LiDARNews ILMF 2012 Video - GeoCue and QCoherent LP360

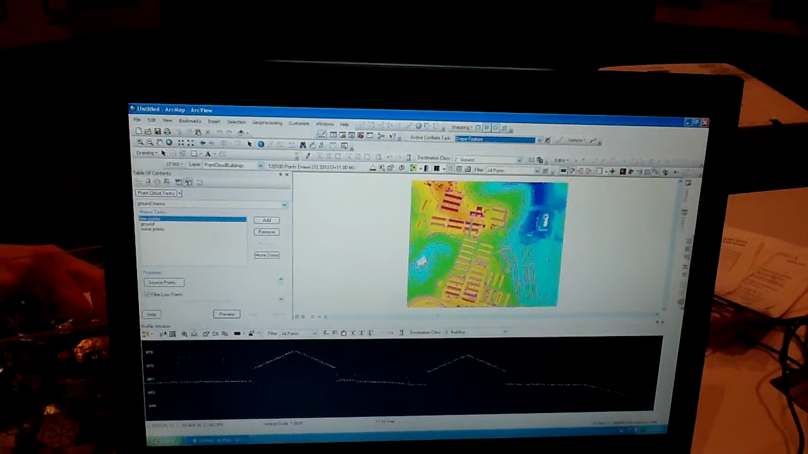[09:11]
So the other way that we can look at the data is our 3D view.
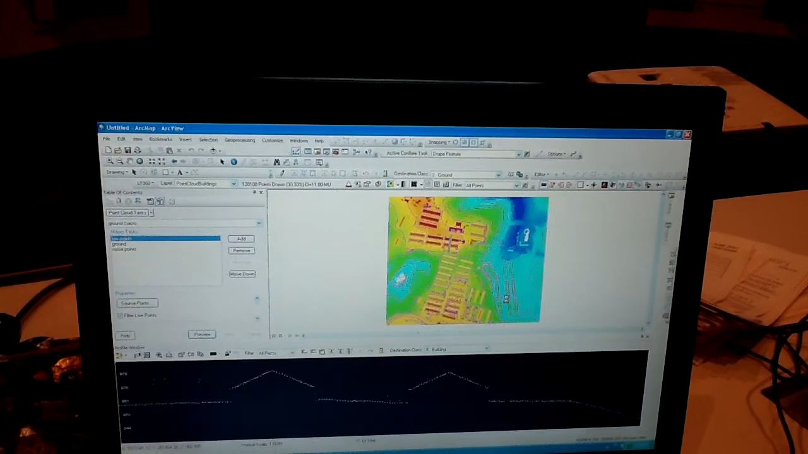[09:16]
So our 3D view is going to allow us to look at it.
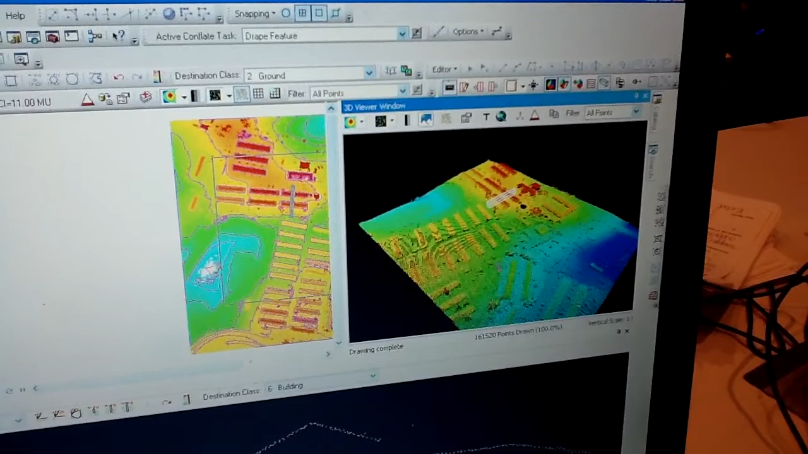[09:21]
You know, swing this data around and have a look at it.
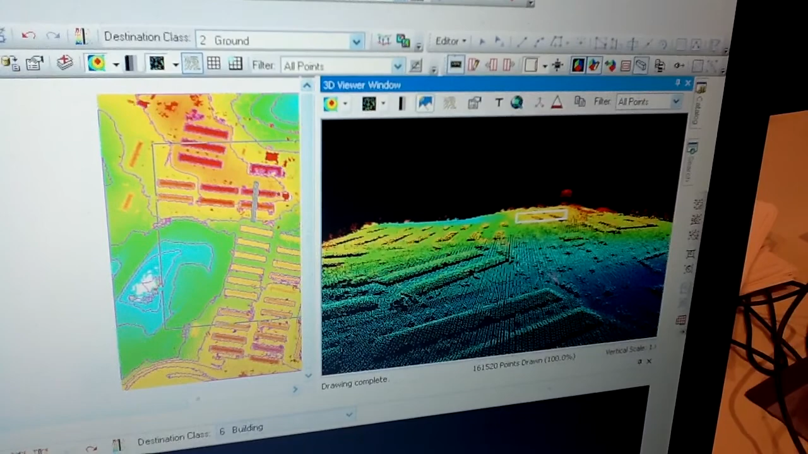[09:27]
Each of the views are independent in terms of how you want to color them. So I don't have to have the same coloration everywhere.
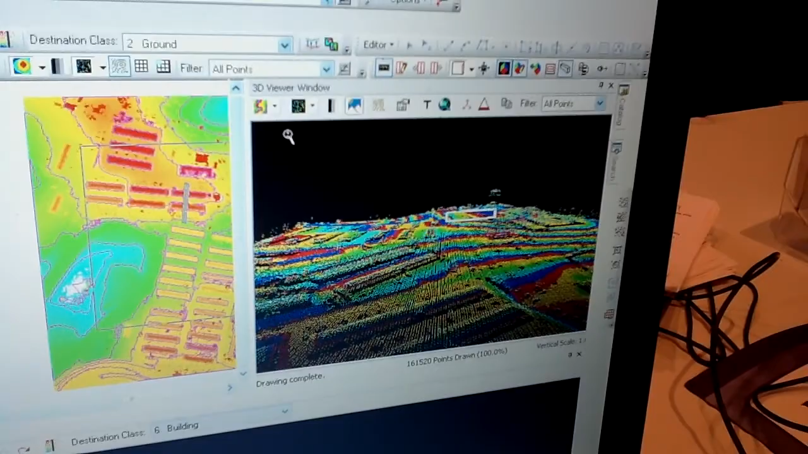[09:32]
I can change what I'm doing in one view compared to another. Because sometimes, you know, a profile is going to give you certain information compared to the 3D window will give you another piece of information. So it all depends on what in particular it is that you're looking to try to do in an area.
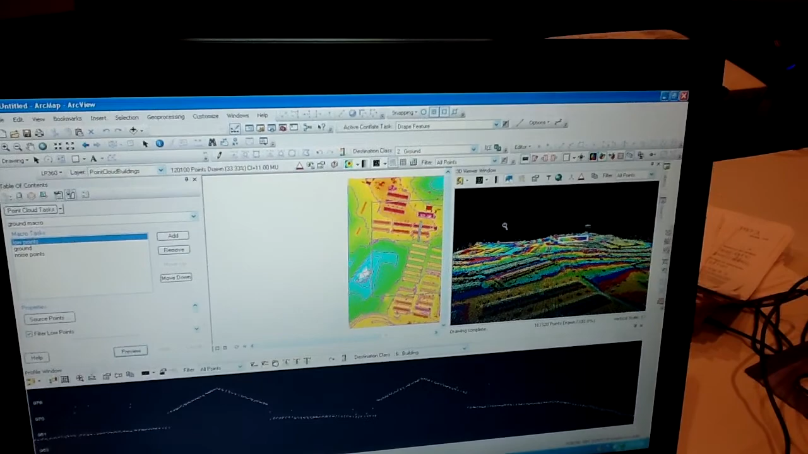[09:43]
We have set it up in a way that, you know, we can even see our contours in this view.
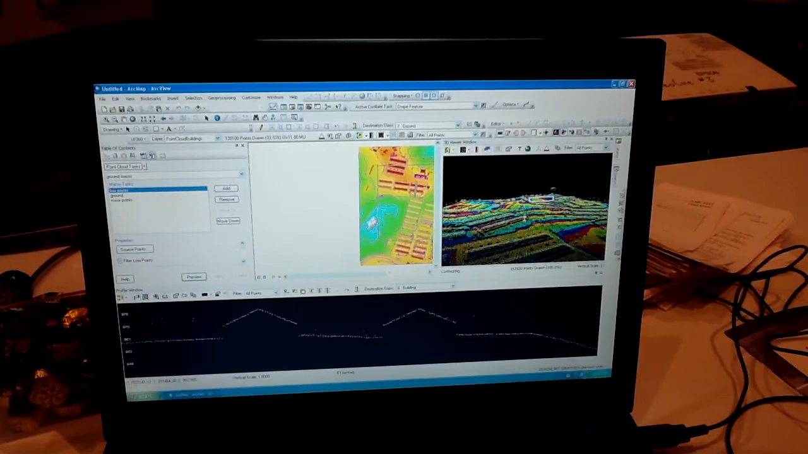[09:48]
And we can actually take and add in vector elements.
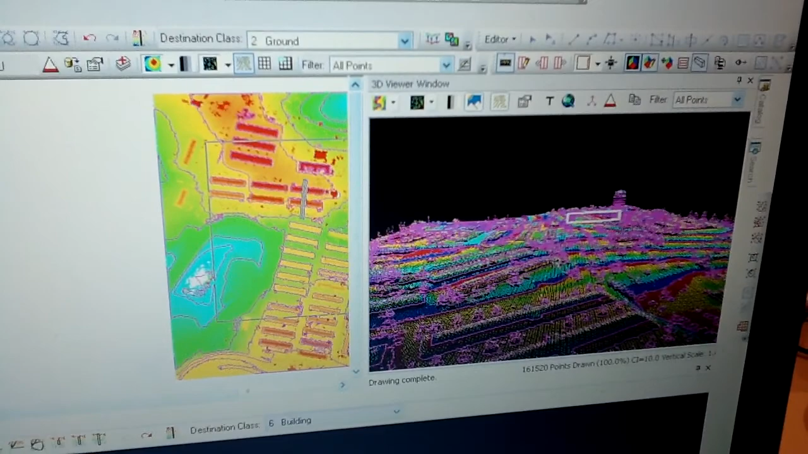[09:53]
And we can see those vector elements either in the 3D view or in the profile view as well. So you're not restricted to just your map view when you're working with the LIDAR data.